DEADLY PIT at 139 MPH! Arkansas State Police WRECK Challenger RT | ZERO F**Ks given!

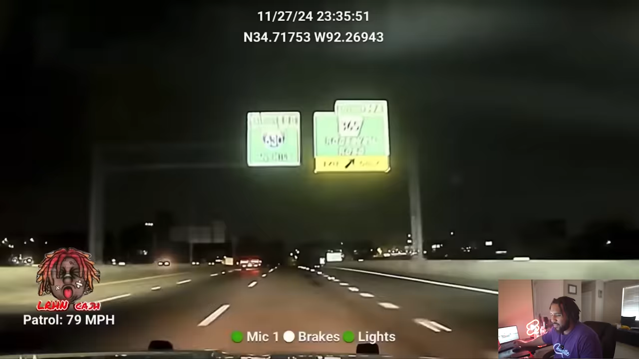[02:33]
Chase is on. Let's go. We got action. All right. So he's on the highway. Smart, smart. smart. All right. Got two troopers. This is the guy ahead of him. Yeah. Let's go.
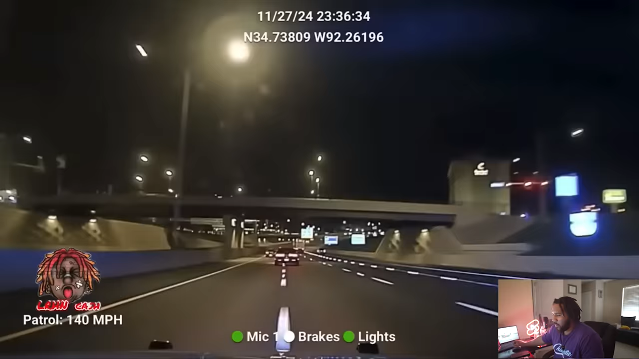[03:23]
And just like that, he caught up to him.
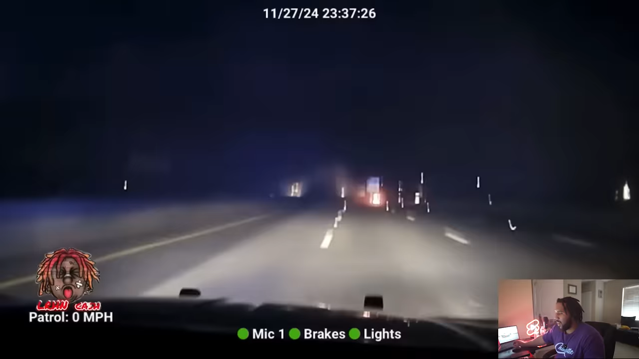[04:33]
They did the challenger dirty, man. They did the challenger dirty. All right. So that's the challenger on the left. You're right. We got him running down towards the corner. You got any weapons in here? Get out of the car. Get out of the car.
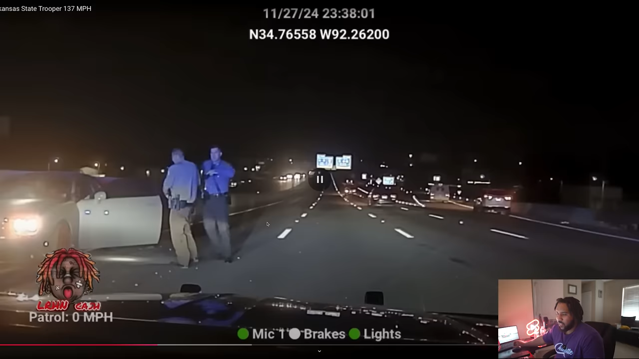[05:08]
Can y'all stay in the heart? My man got them pants hanging low. That's one of those old deputy droop along looking ass troopers right there. Got them pants hanging low. That belt, that utility belt always be down here by the knees. Hey, we got one on foot. One on foot. They're here. Oh, man. That's a woman. That's a lady. So the driver just took off and left his woman in the car. Peace.